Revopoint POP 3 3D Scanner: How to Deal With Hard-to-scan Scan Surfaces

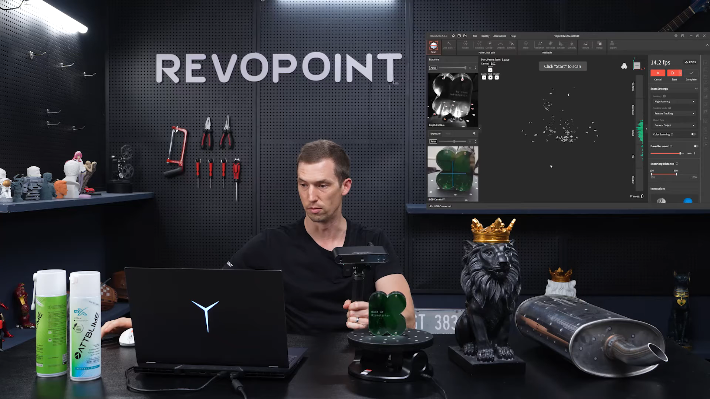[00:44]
and it's on feature tracking just notice what happens
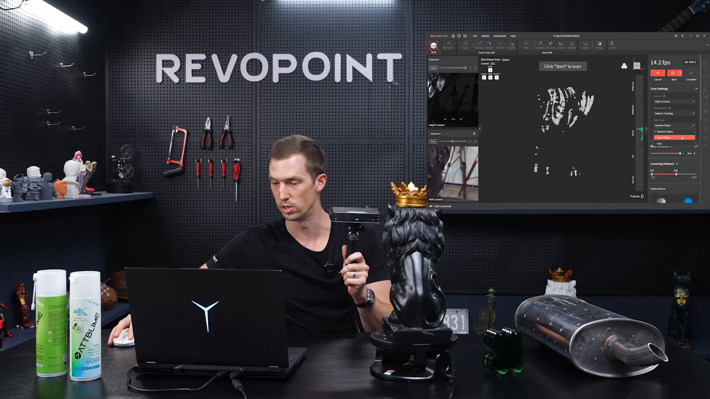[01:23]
to uh under object type we'll change him to dark object but even when doing that you're going to notice on the preview screen that there are still
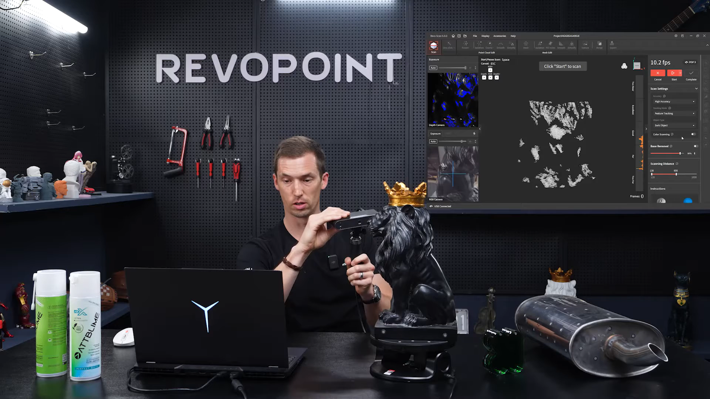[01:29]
some areas that the point clouds are not being captured check it out it's right there around his tail you notice that right away
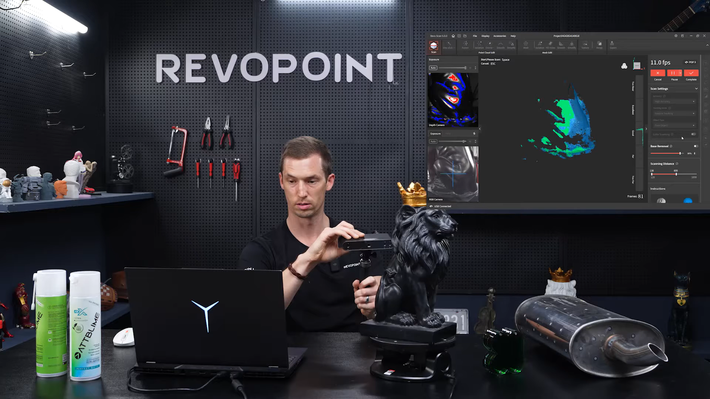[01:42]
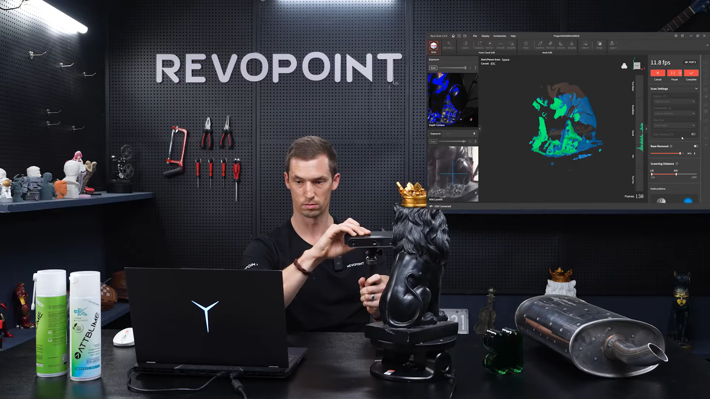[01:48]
a lot of the little nooks and crannies of the lion around his mane you cannot fully see all the contour because it's reflecting the light moving it up a little higher
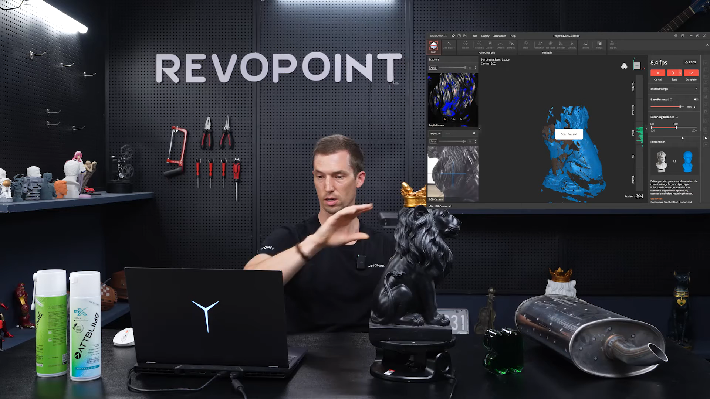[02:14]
yeah just a lot of holes i'll just stop there you can see that it missed a lot in that go around but again that can be fixed just need some scan spray and then when we switch this over to the muffler let me just change this to marker mode marker tracking
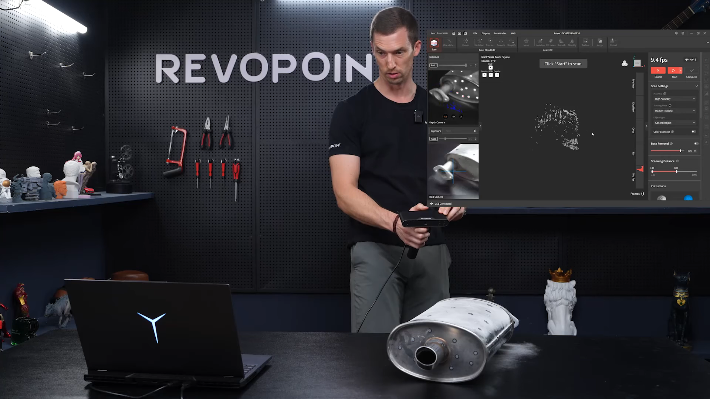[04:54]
you remember at first you really couldn't we couldn't find anything none of the point clouds were captured really is a world of difference